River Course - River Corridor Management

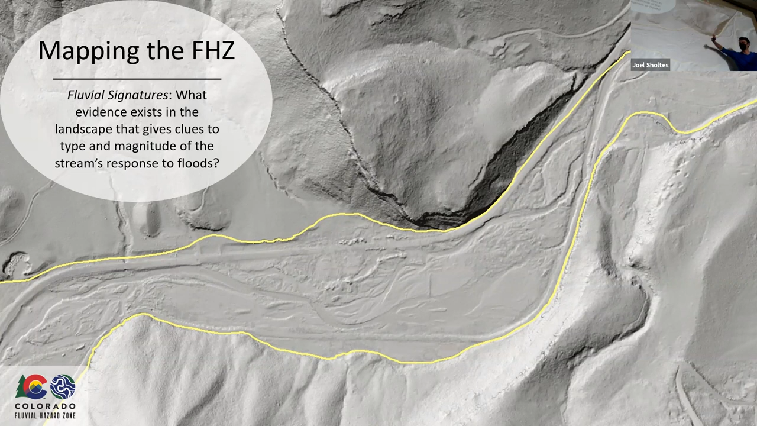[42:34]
Obviously, this is after the flood event, so you can have some really fresh indication of where the river's been. But you might use this to identify, you know, meander scrolls or cutoffs or something like that. So we can kind of bound this region as the active stream corridor.